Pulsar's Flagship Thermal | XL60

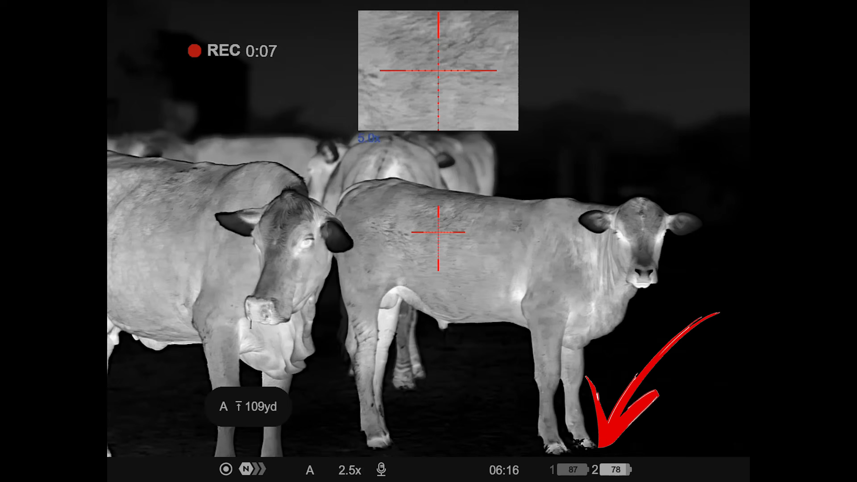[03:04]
if this battery is running low it does feed off the turret battery first you can quickly swap and leave your main reserve battery alone without shutting the scope off.
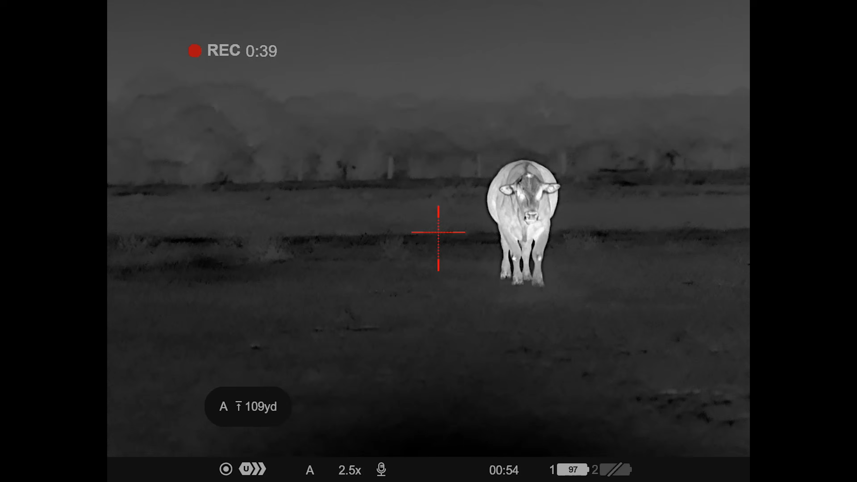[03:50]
So let's just dive into the noteworthy features. Like I said this thing is rocking a 1024 by 768 sensor so you're effectively in the HD space on the thermal spectrum which that in and of itself is pretty exciting.
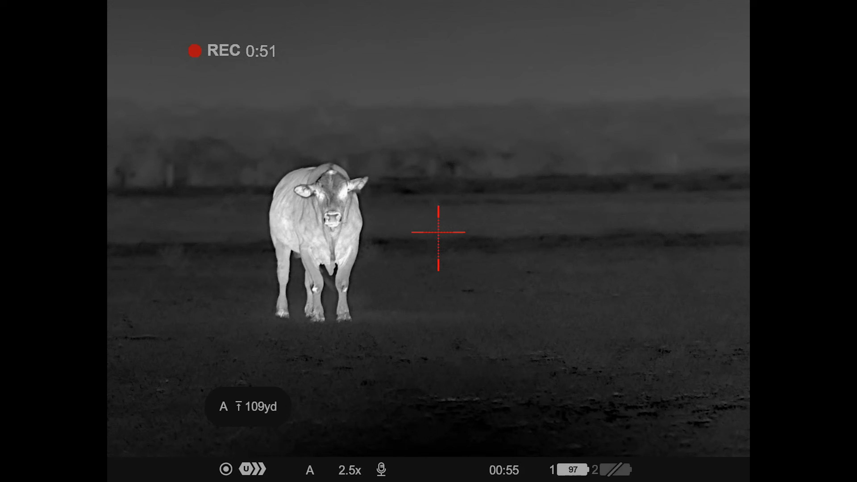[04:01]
If you haven't looked through anything beyond a 384 sensor before and you look through one of these for the first time it's going to be incredibly difficult to go to those lower core sensors after seeing things so crystal clear through this.
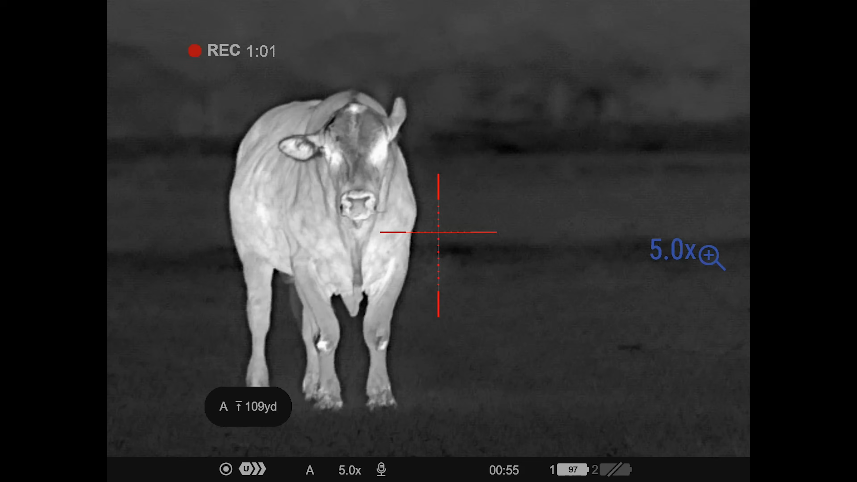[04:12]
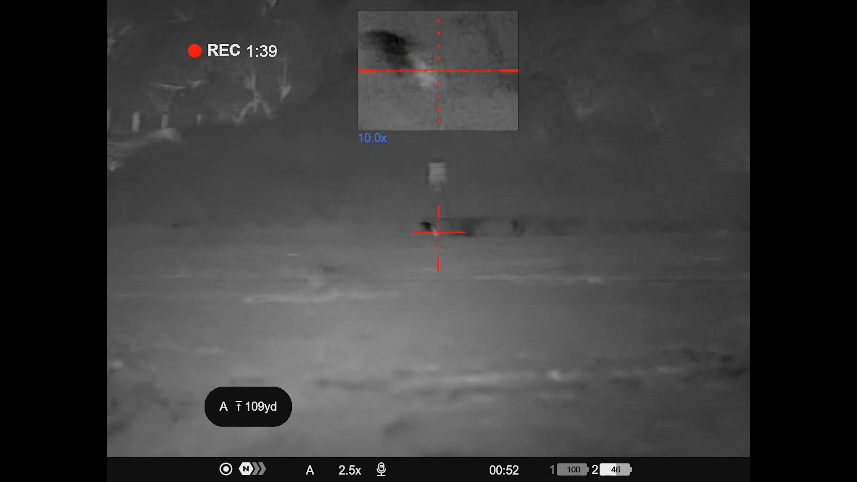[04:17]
Now I have experience with higher cores than this so I've reviewed the ATN Thor 5 for example that has a 1280 core.
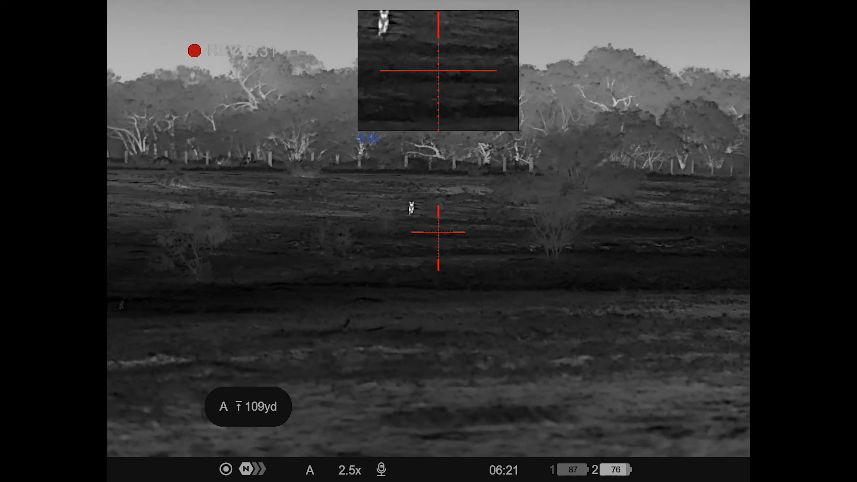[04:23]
Now I had a pretty good experience with the Thor 5 when I tested it but I would say the thermal sensitivity and just clarity even at a lower resolution on this pulsar
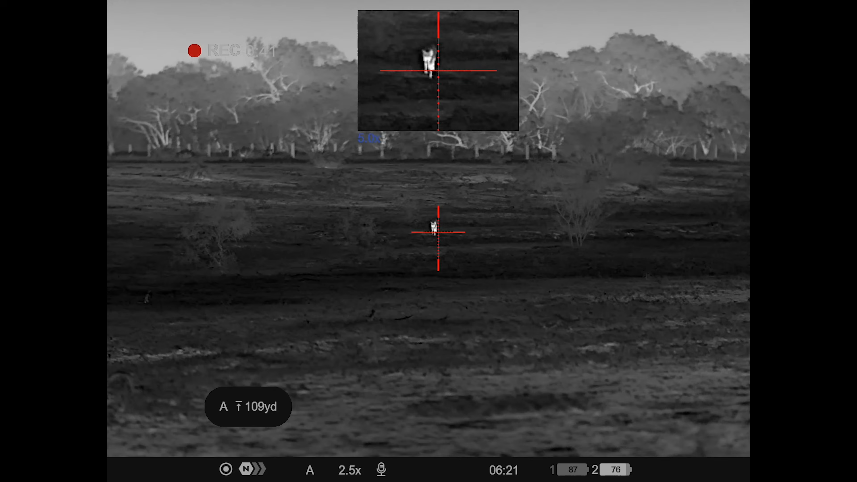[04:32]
does kind of outshine my personal experience behind the Thor 5. So just kind of giving you some context I've tested a great variety
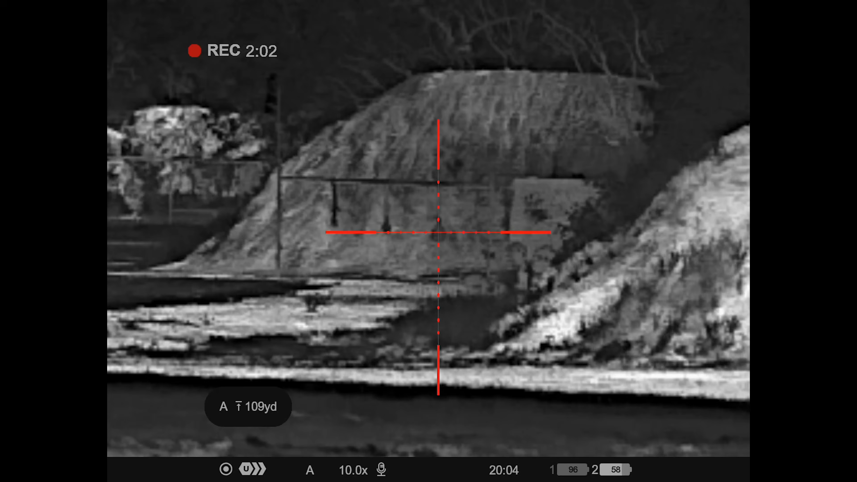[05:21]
I may have fired a handful of rounds that it's not a cold bore zero that we're verifying at this point.
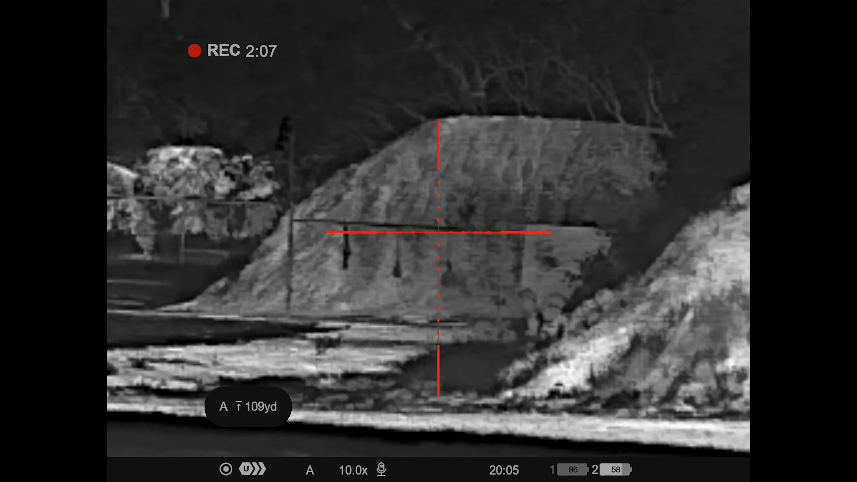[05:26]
So if I still make contact with that little six inch target at 200 yards I'm fairly happy with that in terms of periodic reliability checks.
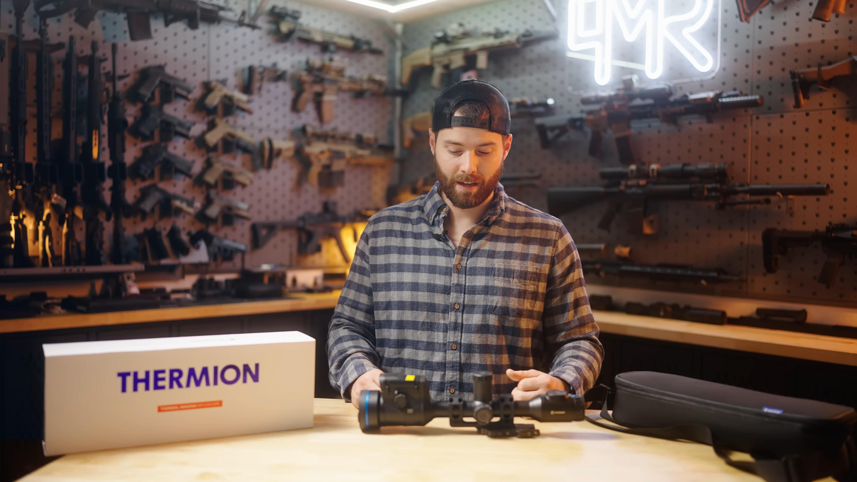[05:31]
This optic was able to see those steel targets
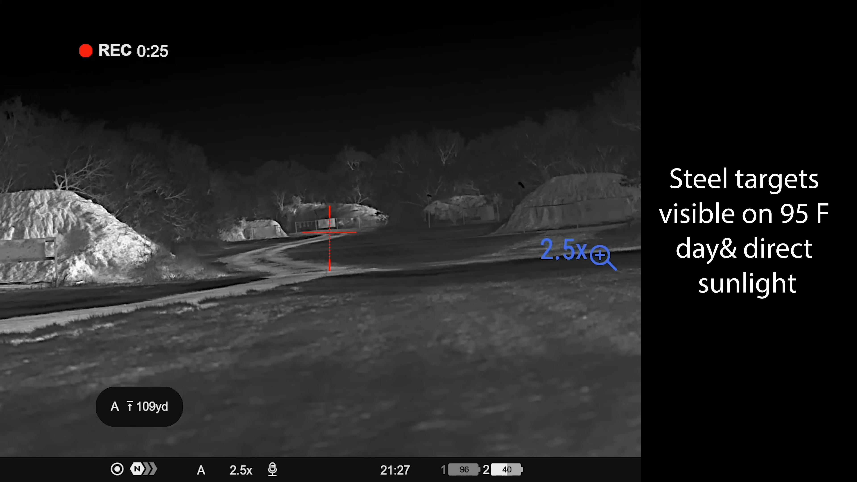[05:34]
on a 95 degree day in direct sunlight.
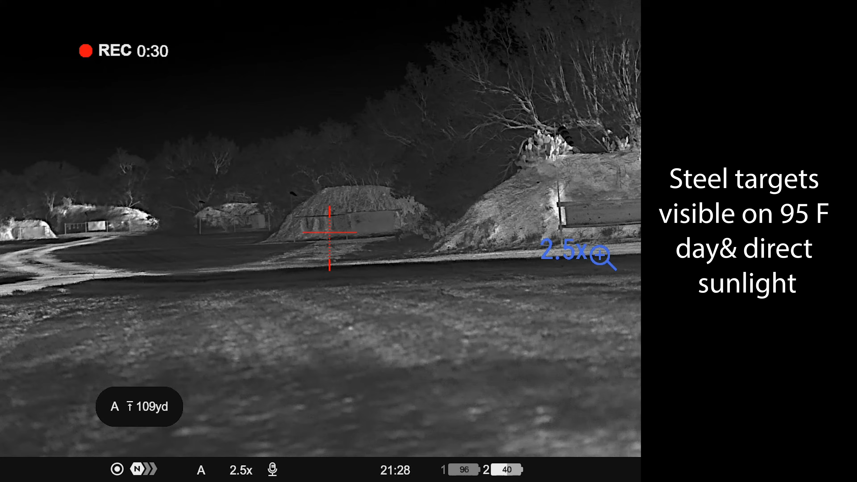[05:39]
So thermal does work during the day but it definitely does not perform as well when you lose that thermal contrast to the environment. So the ideal condition is obviously hog hunting at night for example where you have roughly a hundred degree object that is the hogs and you have an ambient environment at 80 degrees or less where you have a very good separation of the thermal profile of the environment compared to the living things.
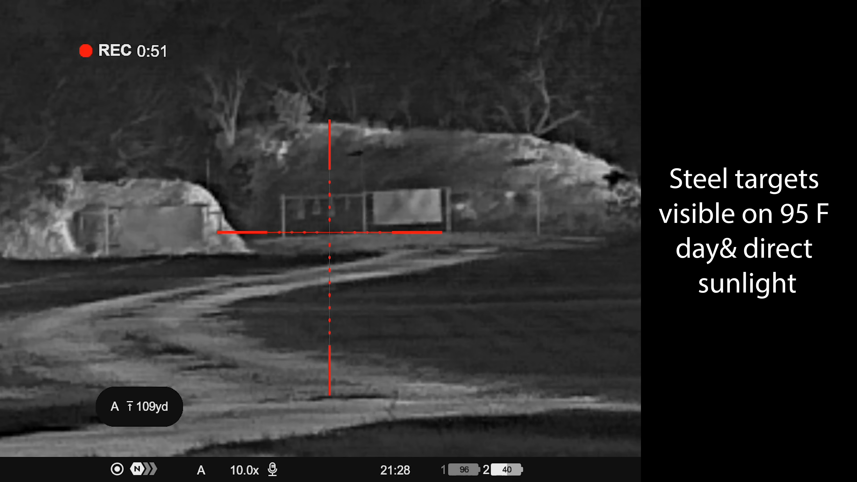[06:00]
Now on a 95 degree day with the sun baking down on things everything is hot. Everything is getting blasted by the sun's radiation. This thing could see the steel targets and it was one of the first thermal optics I had that was able to do so.
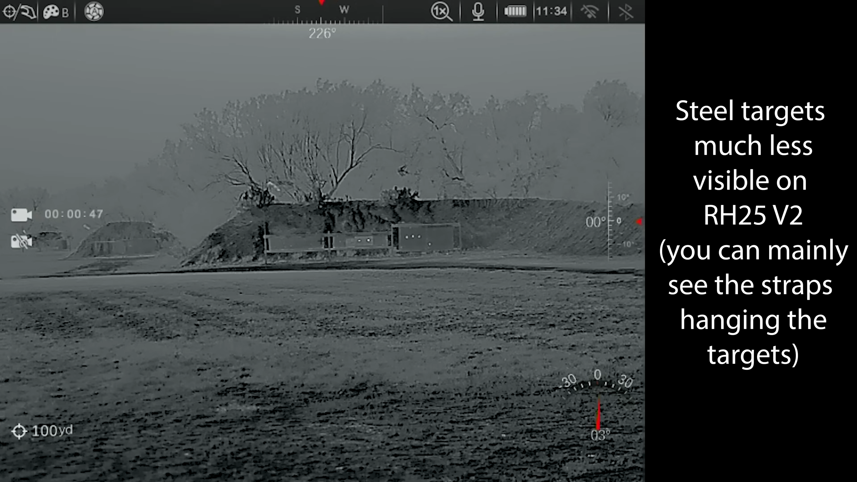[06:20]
For example I had the infrared RH25 V2 with me that day so just out of curiosity's sake I did peek through that to see if I could see the targets and I couldn't see anything. Now that is a $6,000 thermal optic so it's not a budget optic and I was purely curious to see if this thing really if the pulsar was really just doing that better than the average thermal sensor or if it was a just happened to be conditions where most thermal optics would see it. So a non-budget RH25 V2 sensor couldn't see it while this could.
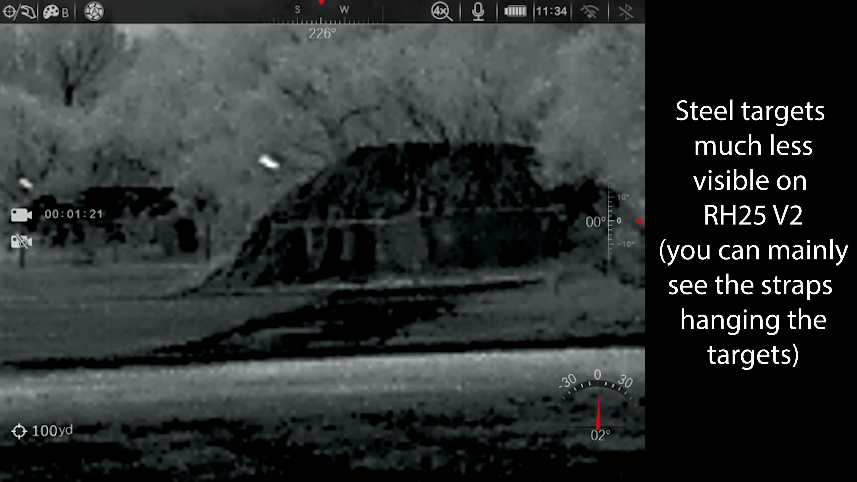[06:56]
So I did take note of that that really surprised me and frankly really impressed me. Now there are some conditions where you just lose things to the environment so on a different day it was once again in the 90s the cow was in direct sunlight I could see the cow through this optic I could differentiate the cow from the background and environment technically but it obviously wasn't
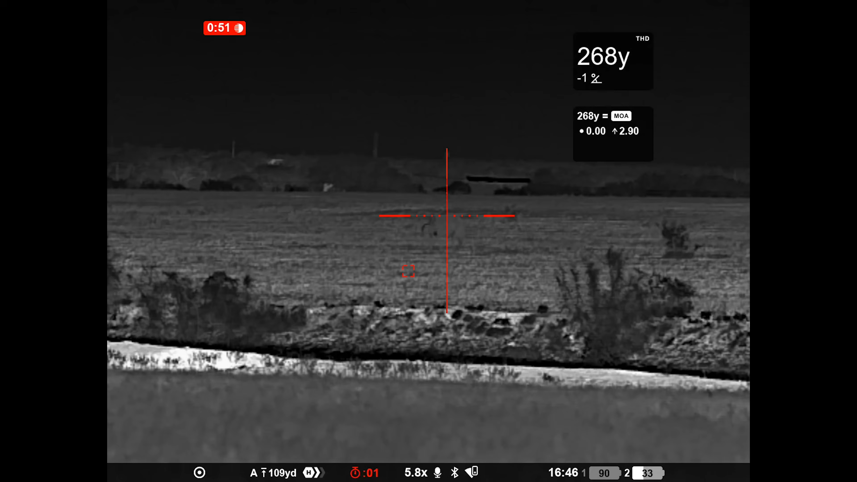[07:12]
popping out at me as the only thing glowing because it was actually a lower temperature than some of the hot sand in the foreground.
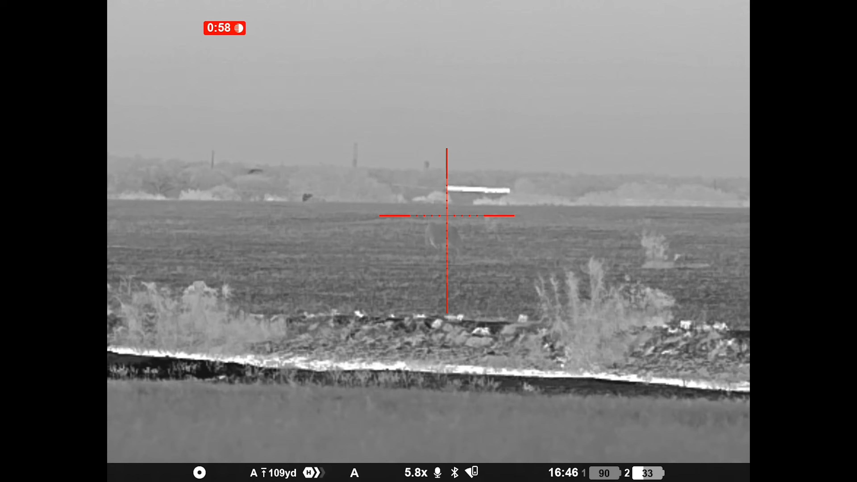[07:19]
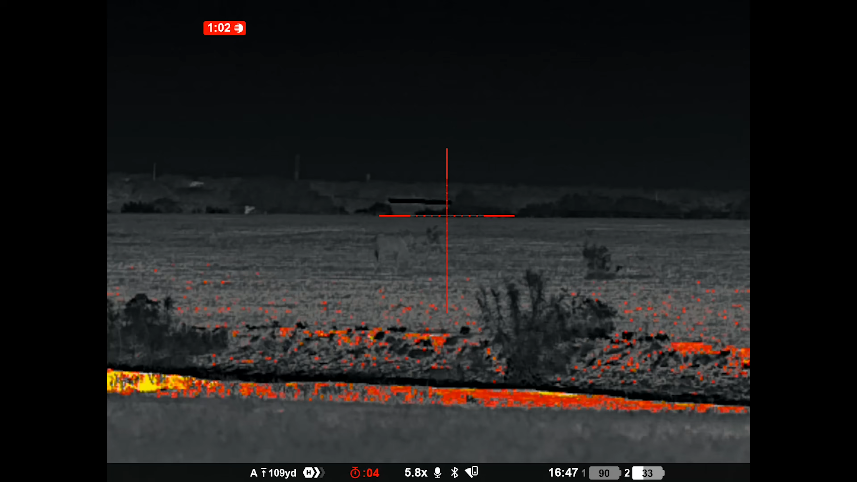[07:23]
But the imagery itself doesn't get washed out like I've seen on some more budget tier thermal optics.